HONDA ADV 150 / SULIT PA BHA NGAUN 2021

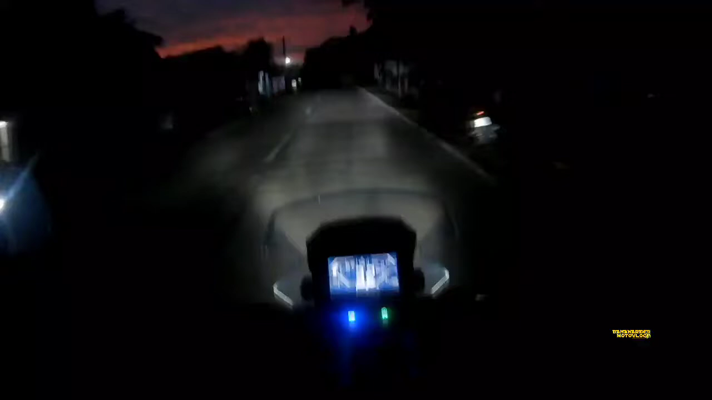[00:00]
Ito yung high beam niya, high beam, low beam. Talagang kitang-kita mo yung daan eh, oh.
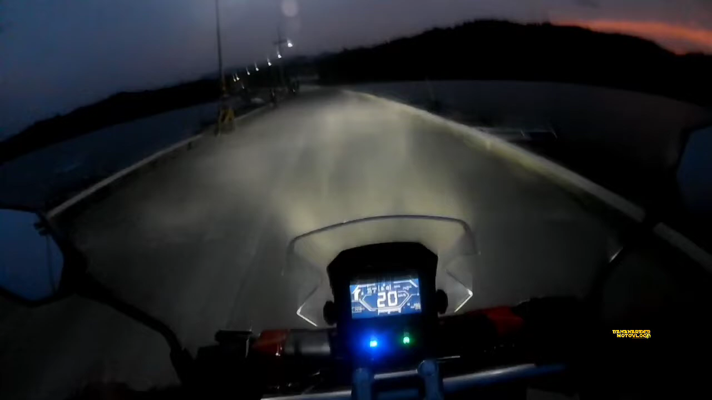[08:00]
So, high beam po yan. Ayan. So, tingnan na kung gano'ng kalakas yung high beam niya. Ayan. So, ang dami natang bay dito bagay